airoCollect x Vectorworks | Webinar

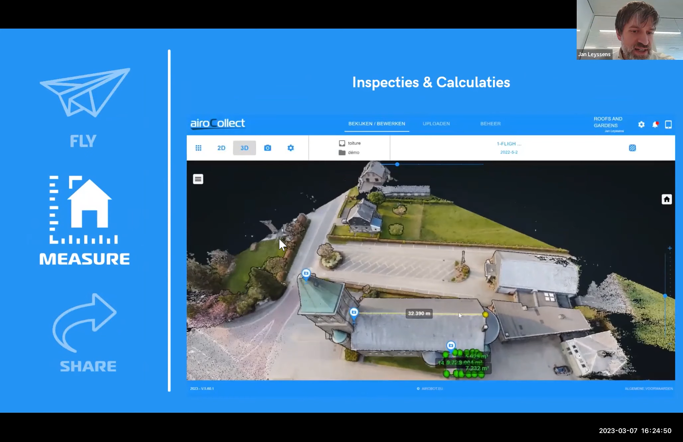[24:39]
Je kan zeggen, ik trek bijvoorbeeld een foto, ja, dat is nu een voorbeeld voor dakwerkers, maar het kan ook voor een tuin. Ik trek een foto met mijn gsm, ik hang die aan het model en ik kan dan zeggen, van op dit punt heb ik dit gezien.
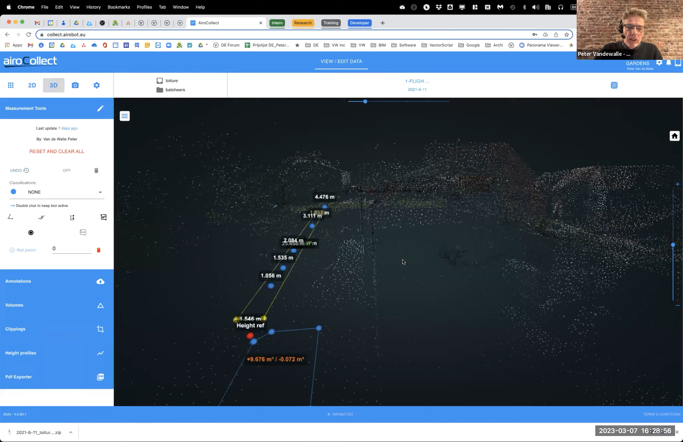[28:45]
Als ik dan even in 3D ga bekijken, dan krijg je hier een zicht op de puntenwolk, wat Jan daar net ook al even toonde. Daar kan je ook weer al maten gaan bijzetten.
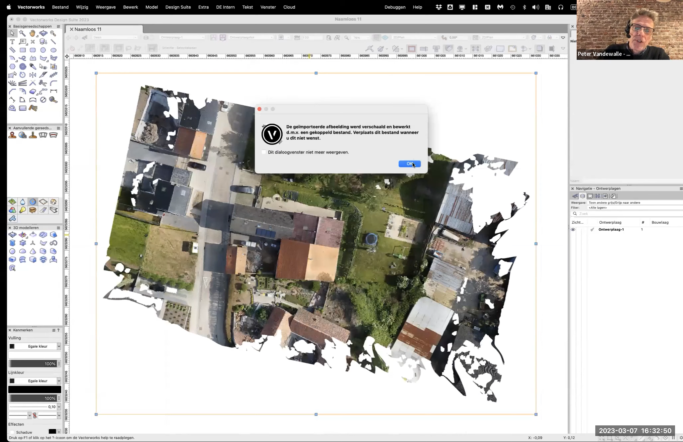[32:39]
Dus hier wordt nu het geïmporteerde bestand verschaald en bewerkt door het gekoppelde bestand. En dan kom ik eigenlijk op mijn afbeelding die in mijn vectorsbestand terechtkomt. Dus nu even ga checken. Die puttexels heb ik hier weer.
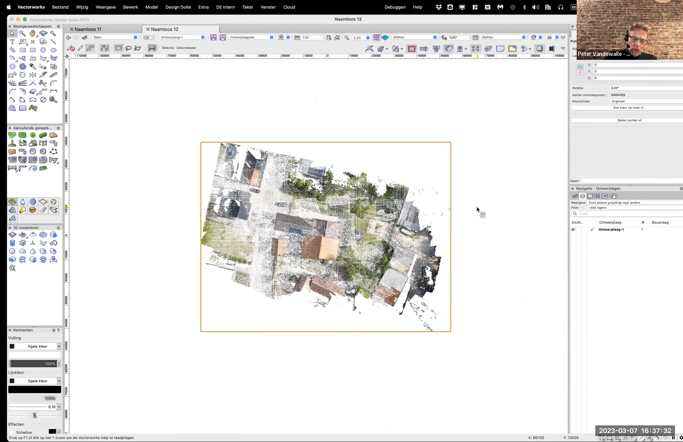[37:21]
En als je hem in 3D gaat bekijken en bovenaan ziet, dan zie je dat hij al wat beter wordt eigenlijk. Dit is dus geen foto, dit zijn allemaal punten. Dat zijn dus 10 miljoen punten, bijna 11 miljoen punten, die elk een kleur hebben en ook een 3D-positie hebben. Dan krijg je dus eigenlijk op deze manier in Vectorworks...
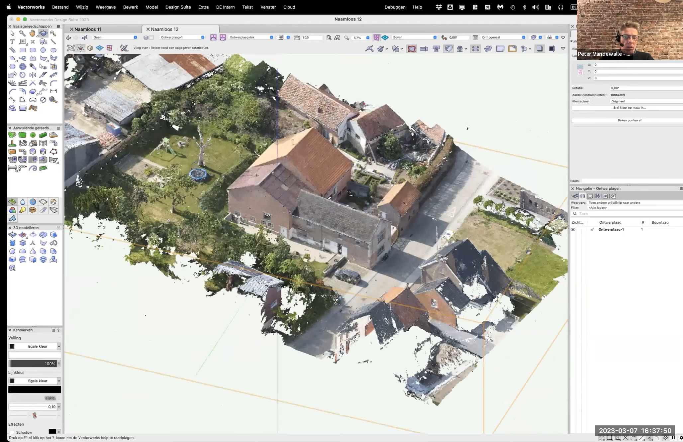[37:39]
Ik zou bijna zeggen 3D-model te zien, maar dat is het niet.
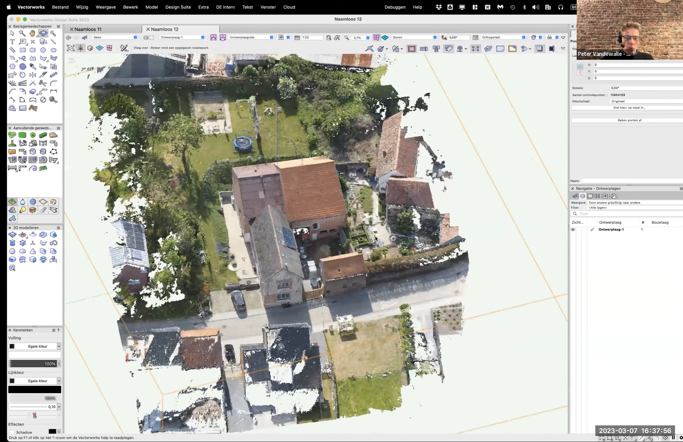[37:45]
Het is gewoon een wolk aan punten. Als ik erop ga inzoomen, dan ga je zien dat het inderdaad gewoon allemaal puntjes zijn.
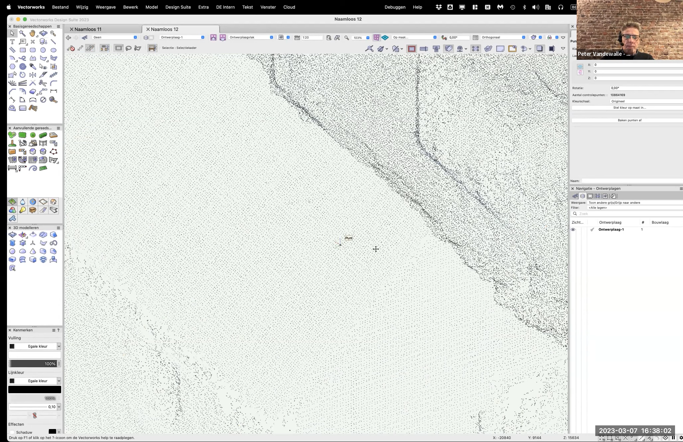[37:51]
Ja? Die puntjes hebben kleuren, waarmee je dus eigenlijk op iets wat afstand dat beeld kunt gaan ervan opbouwen. Ja?
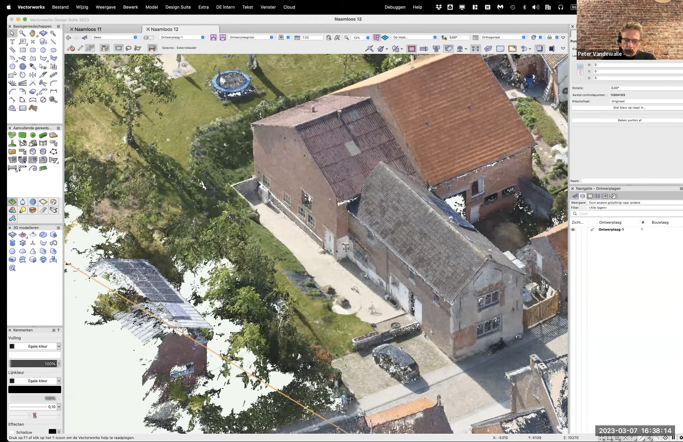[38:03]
Nu, ook hier kan ik weer de check gaan doen met, met dat puttexel.
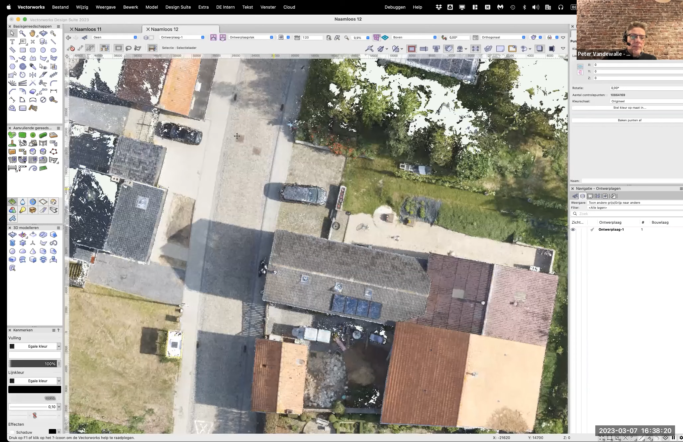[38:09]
Iets moeilijker omdat de nauwkeurigheid, of ja, het aantal pixels is iets minder om het zo te zeggen,
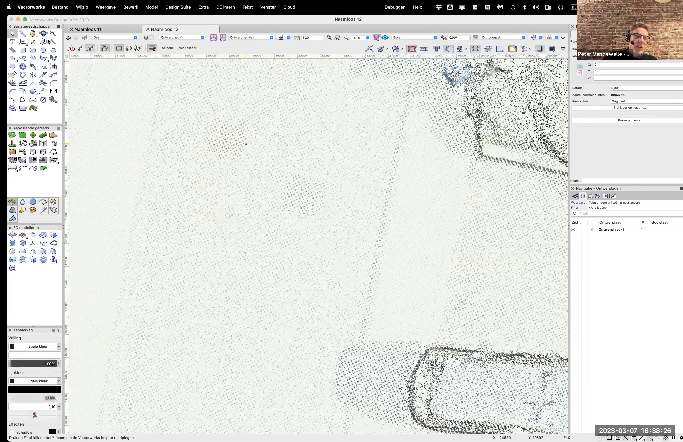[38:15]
maar als ik hier even grofweg van daar naar hier meet,
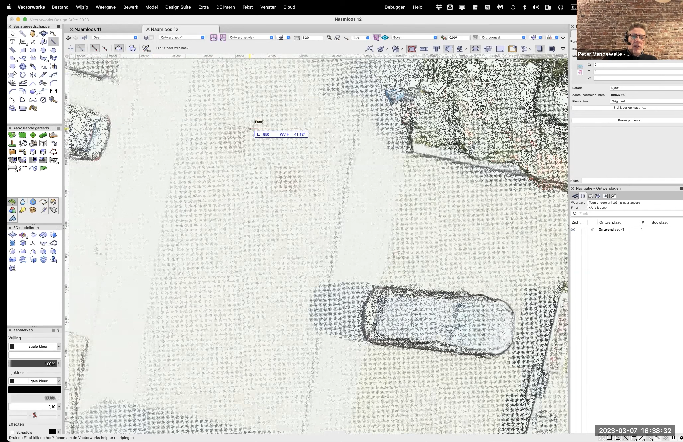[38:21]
dan zie je dat we inderdaad aan die 800 mm ongeveer zitten, dus dat schijnt ook wel te kloppen. Ja. Nu, wat kan je met zo'n puntenwolk gaan doen om daar nu eigenlijk iets uit te gaan afleiden waar je iets mee bent binnen Vectorworks? Want als het alleen maar dit is, dan lijkt het een beetje spielerij. Maar je kunt zo'n puntenwolk,
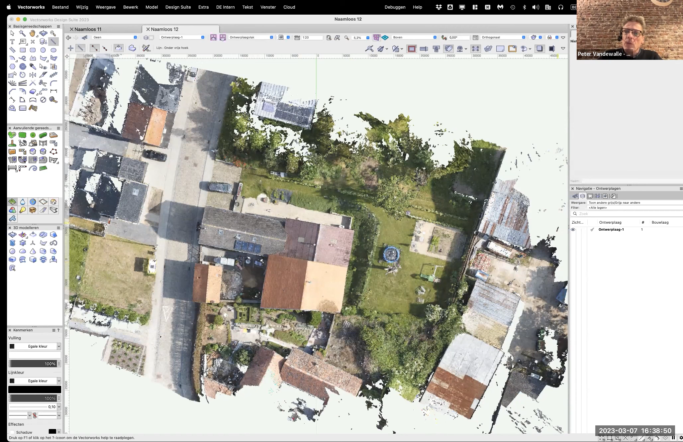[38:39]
als ik hem selecteer, want het is eigenlijk één object. Ja. Dan vind ik in het infopalet een knop baken punten af.
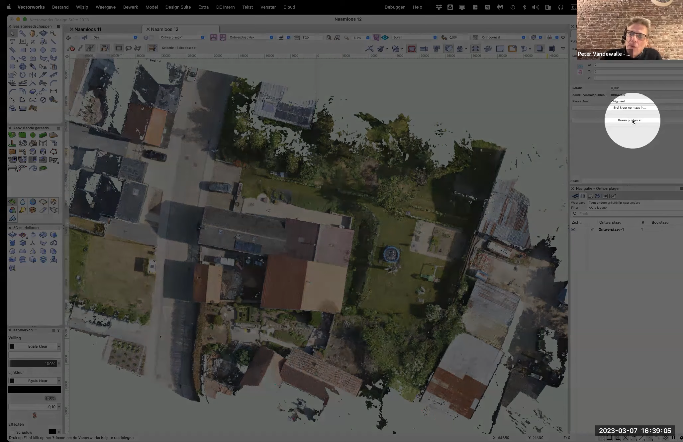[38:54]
Als je die even inklik, dan krijg je bij die puntenwolk een aantal gereedschappen hier zitten bovenaan. Ik ga gebruik maken van de polygon tool.
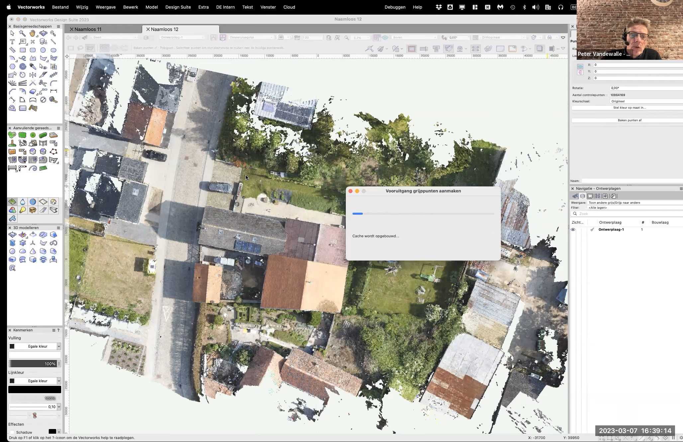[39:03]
En ik ga gewoon... grofweg even rondom het terrein een zone afbakenen. Daarmee kan ik me eigenlijk vragen om dat stuk uit de puntenwolk uit te snijden. Dus nu krijg je eigenlijk een beperkter beeld
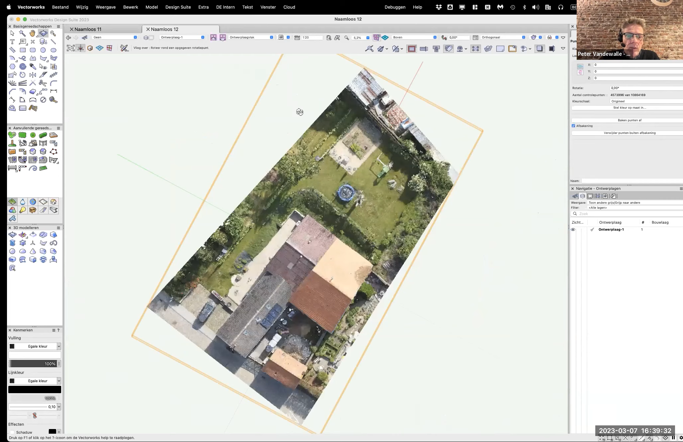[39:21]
van het terrein waar we mee gaan werken.
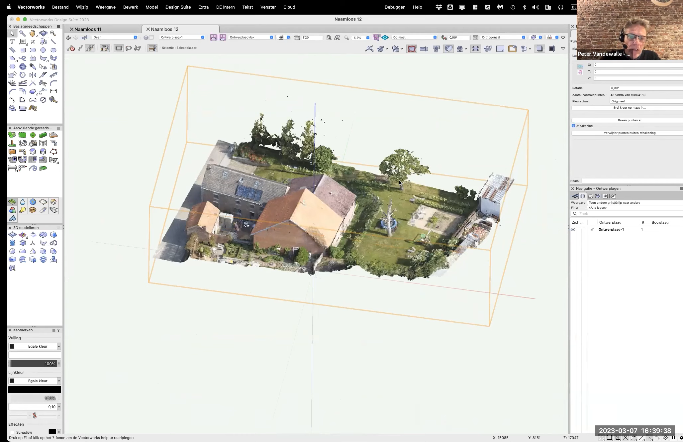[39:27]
Oké, als ik dat nu even in een vooraanzicht bekijk, dan kom ik hierop uit. En ik zou dus nu eigenlijk een snede kunnen gaan maken, want ik kan die actie nogmaals herhalen. Baken punten af.
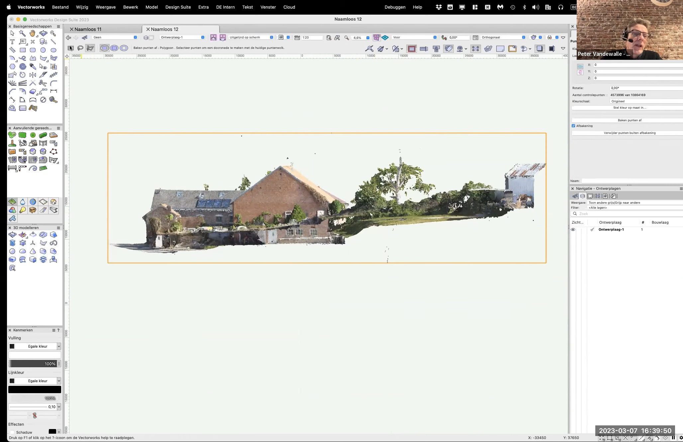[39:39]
Dan ga ik de rechthoektool gebruiken. En dan neem ik typisch een heel platte horizontale snede. Een rechthoek, op die manier. Ja.
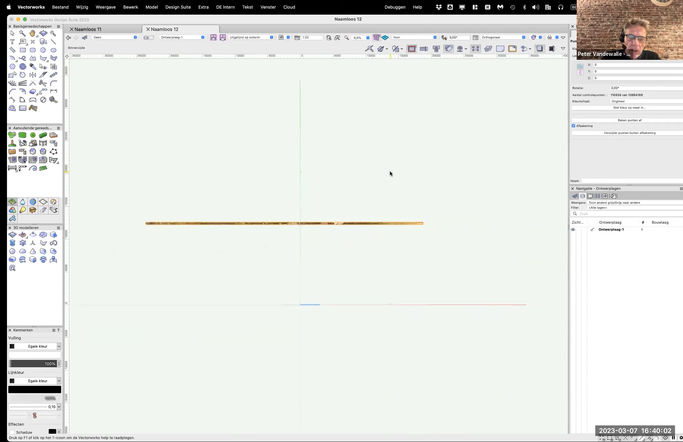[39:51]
Als ik die in een bovenaanzicht ga bekijken, dan heb je eigenlijk een beetje de outline van het gebouw. Of tenminste, dat kan je eruit distilleren. Als je dat gaat combineren met perceelsgrenzen van daarnet, dan ben je eigenlijk vertrokken om je plan te gaan tekenen.
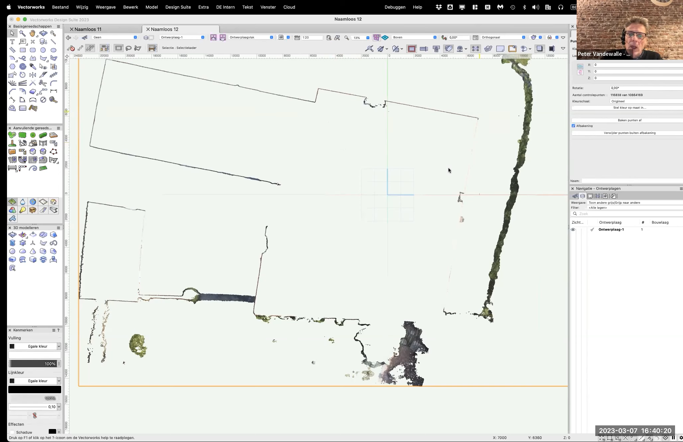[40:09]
Ja. Daaruit kan ik ook, want die punten zijn niet definitief, je kan de afbakening ongedaan maken en dan krijgt u de hele puntenwolk te zien. Ja.
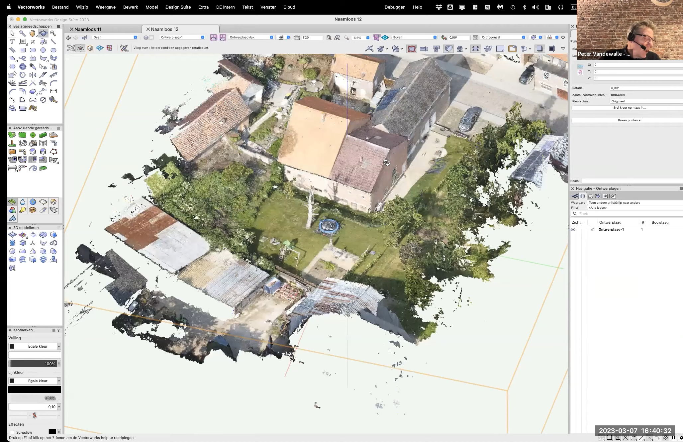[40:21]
Nu, dit als 3D-model is minder bruikbaar omwille van het feit dat het allemaal eigenlijk heel veel punten zijn. Op iets of wat afstand ziet het eruit als een 3D-vlak, vanaf hier ongeveer.
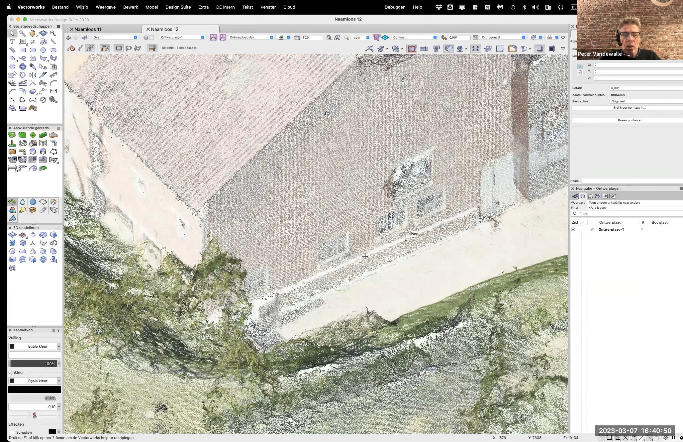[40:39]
Maar vanaf dat ik dichter kom, dan zie je echt dat het eigenlijk een vlak met openingen, dat het punten zijn. Maar er is nog een derde bestandsformaat dat we konden gebruiken. Ik ga even opnieuw een bestand openen.
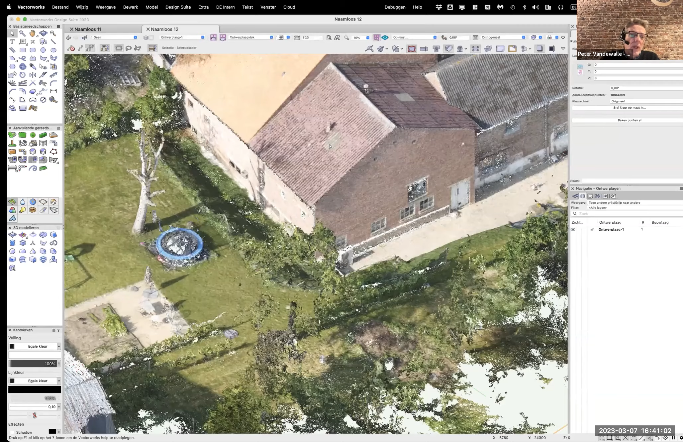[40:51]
Blanco document. Ook weer de georeferentie even erin duwen.